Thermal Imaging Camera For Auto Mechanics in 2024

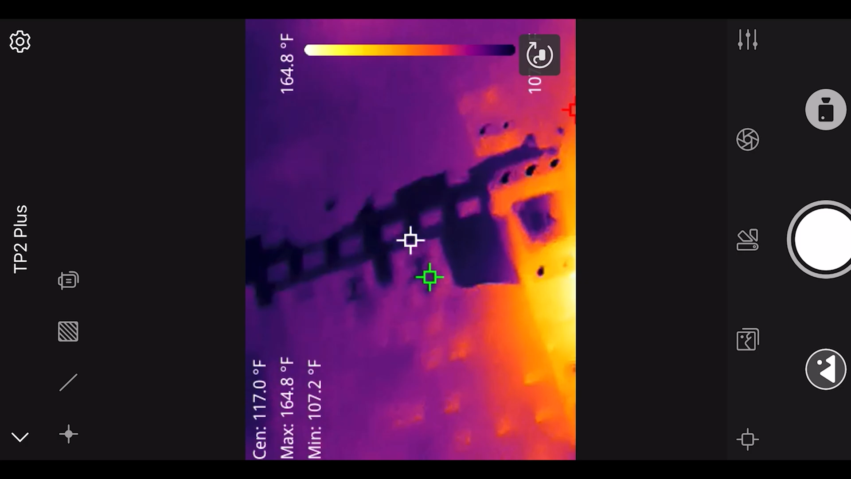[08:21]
On screen: max 164.8°F, min 107.2°F
The glowing ones.
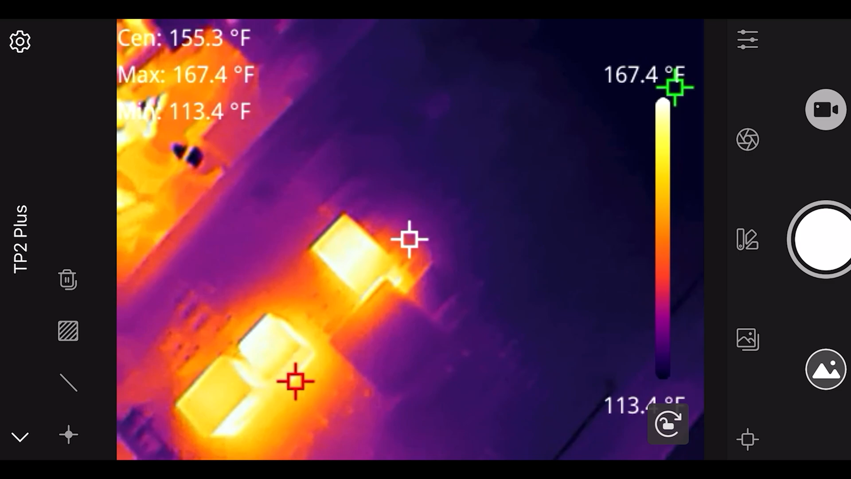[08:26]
On screen: max 167.4°F, min 113.4°F, scale top 167.4°F
But, possibly, say you had a dead relay. You'd be able to tell that that cold one right there is not functioning.
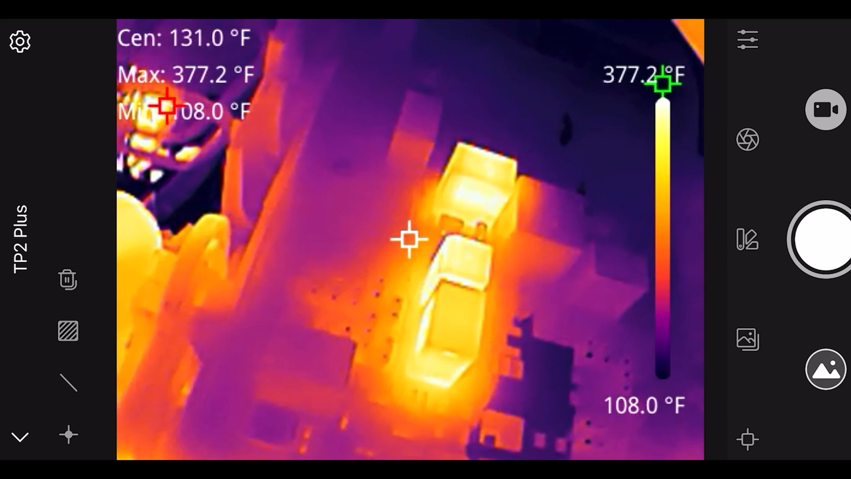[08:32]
On screen: max 377.2°F, scale bottom 108.0°F
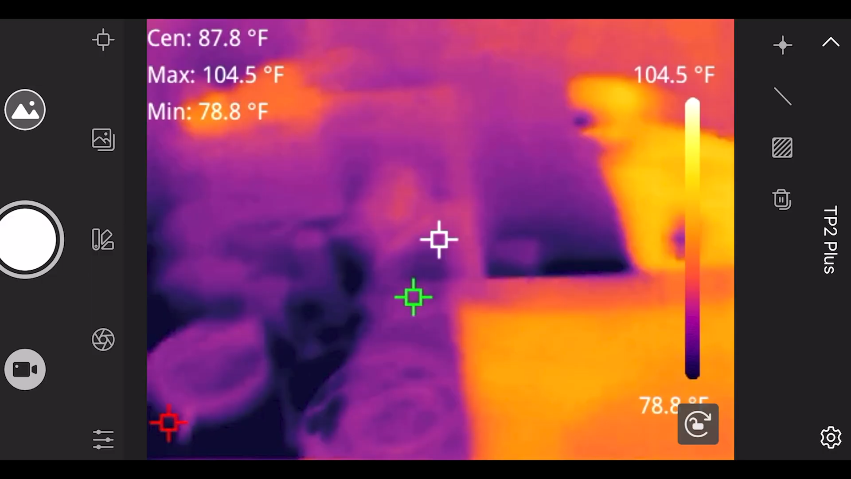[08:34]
On screen: max 104.5°F, min 78.8°F, scale top 104.5°F
So, yeah. That pretty much sums it up.
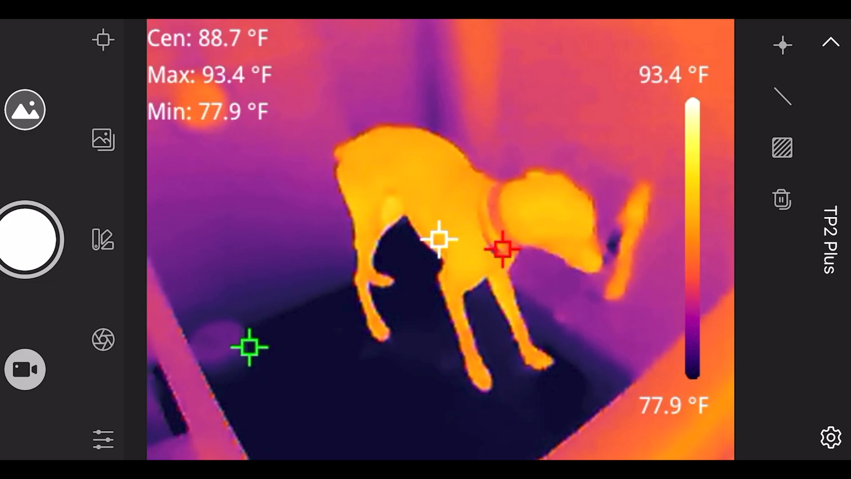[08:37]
On screen: spot 88.7°F, max 93.4°F, min 77.9°F, scale top 93.4°F, scale bottom 77.9°F
Here's the dogs right here. Kind of funny. They look really funny on the thermal imaging.
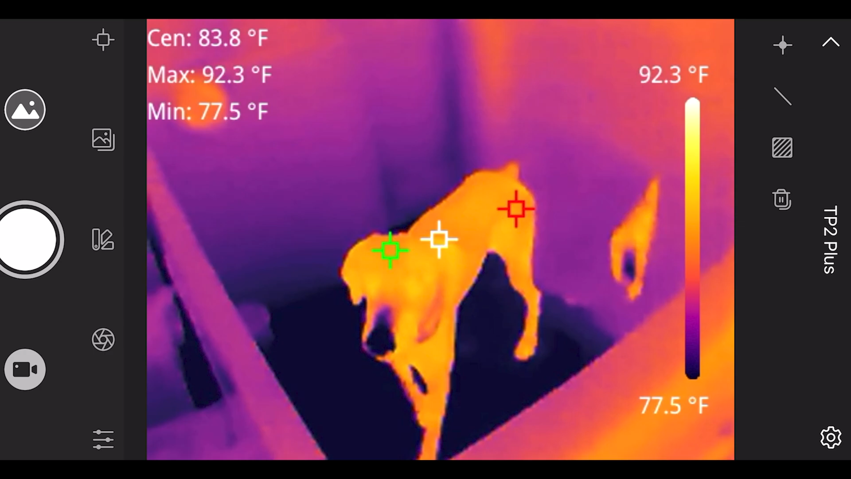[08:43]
On screen: max 92.3°F, min 77.5°F, scale top 92.3°F, scale bottom 77.5°F
And, there is some settings you can change. I forgot to talk about.
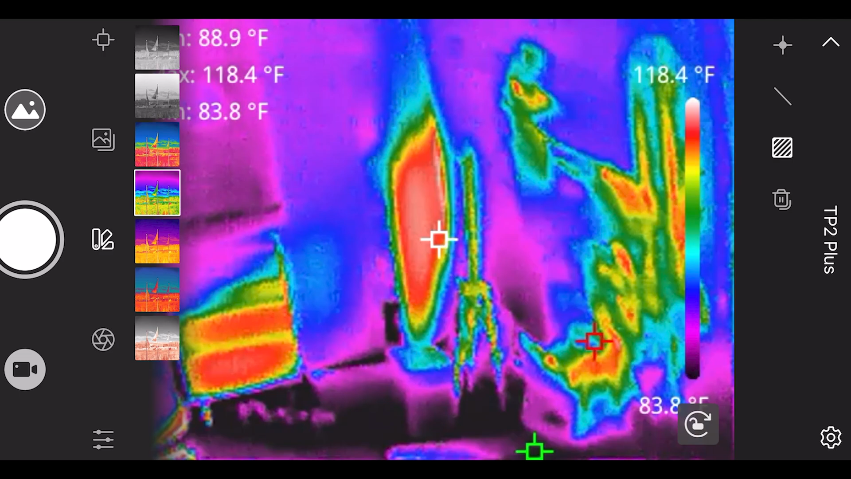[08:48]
On screen: scale top 118.4°F
Depending on which view you kind of want to look at. Some black and white.
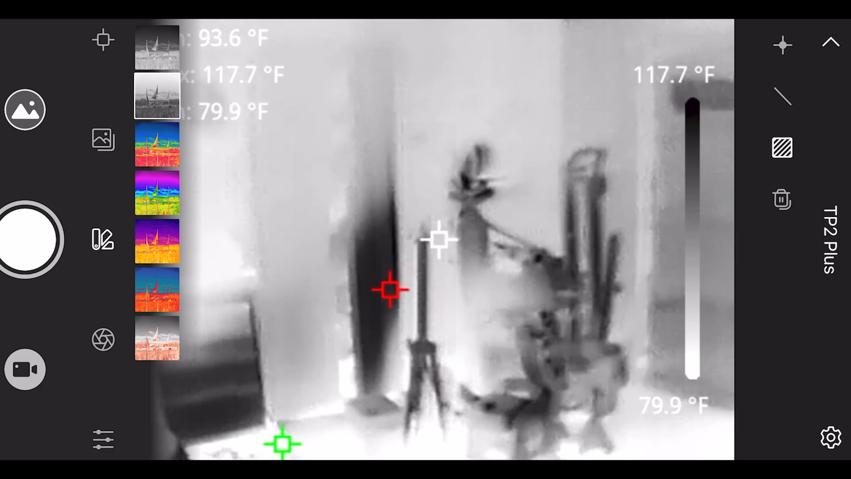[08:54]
On screen: scale top 117.7°F, scale bottom 79.9°F
Some rainbow stuff. But, I personally like just the regular.
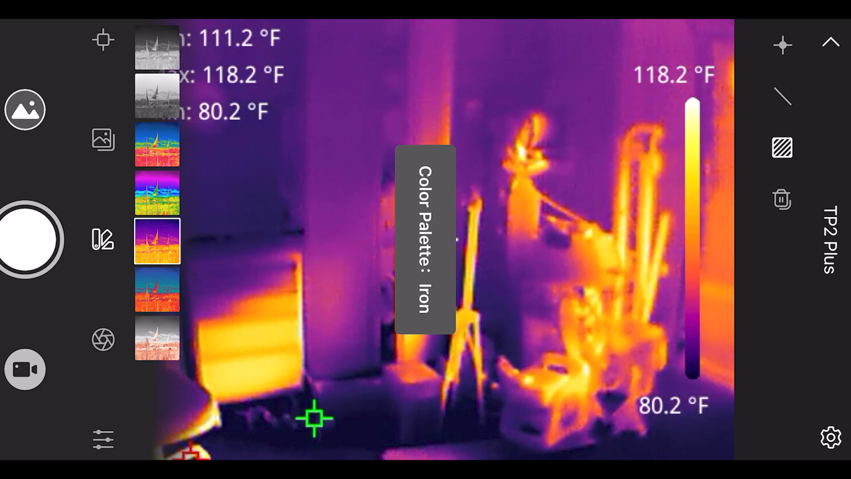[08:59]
On screen: scale top 118.2°F, scale bottom 80.2°F
I feel like it's a better identification of the heat you're looking at. This one's pretty cool too.
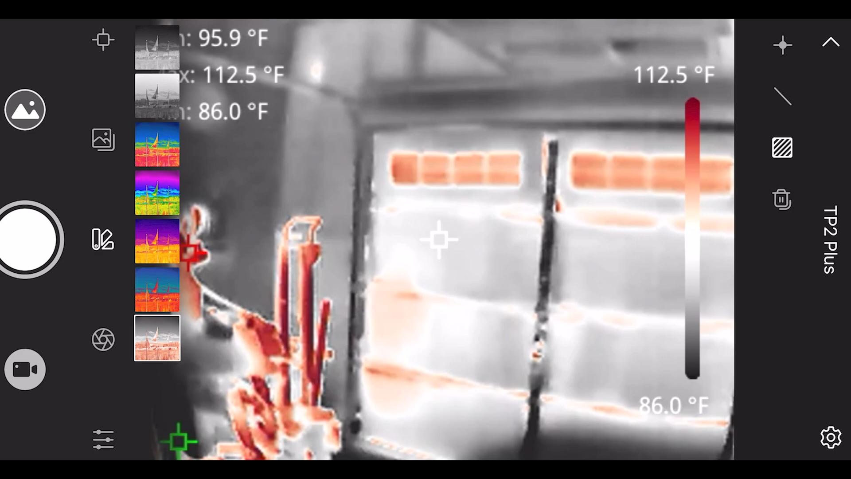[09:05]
On screen: scale top 112.5°F, scale bottom 86.0°F
But, I kind of just like the regular stock.